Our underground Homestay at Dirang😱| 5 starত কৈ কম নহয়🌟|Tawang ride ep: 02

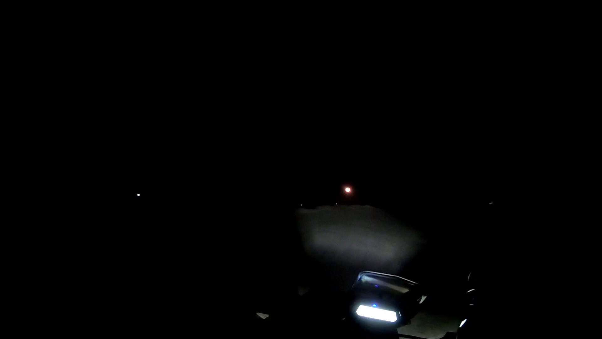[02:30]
বহুত দেরি হৈ গলগে সময় হৈছে 5:10 মান হৈছে সগে আৰু এটা ঠাণ্ডা দিন গম পাইছে ইমান জলি জলি এন্ধাৰ হৈ যায় ন আৰু এইখিনি এটা পুৰা অফ ৰোডিং হয় ইমান প্ৰব্লেম